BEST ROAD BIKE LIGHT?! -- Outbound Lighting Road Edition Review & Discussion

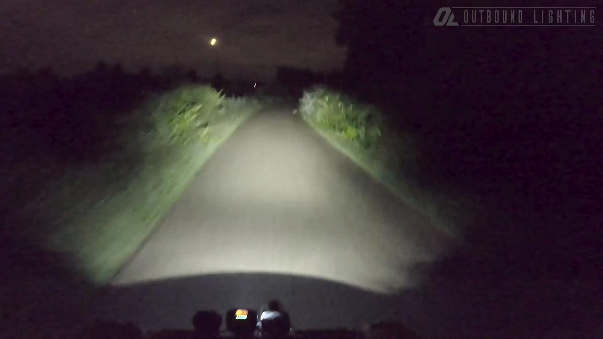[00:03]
all these animals lots of rabbits rabbits like what's going on here another rabbit there's a rabbit there's a rabbit 20 there's a rabbit then we got some good outbound lighting there's another rabbit not a rabbit gee rabbits on rabbits road another rabbit a couple rabbits hey guys Matt from outbound lighting it is a wet
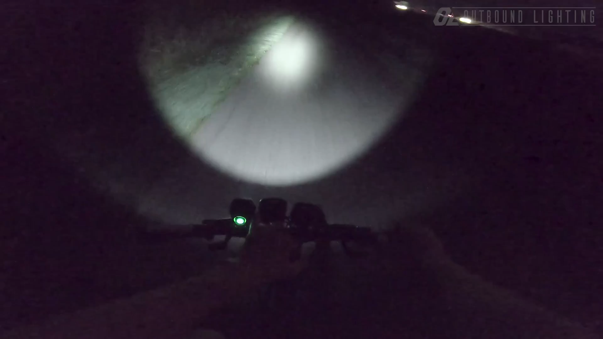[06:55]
then the road light so you see this narrow beam makes it pretty tough to kind of